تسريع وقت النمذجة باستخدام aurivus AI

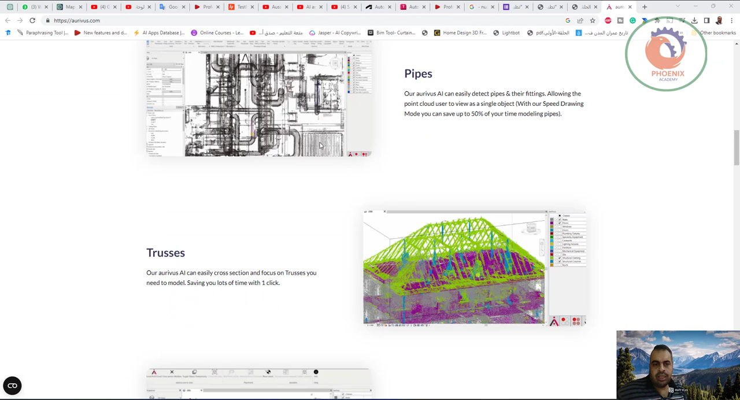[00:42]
مثلا في باي في دقطات في حاجات مختلفة وهو بيبقى يتعرف عليهم لما كله باش دور دور يبدأ ان هو يتعرف عليهم كلهم ويبدأ ان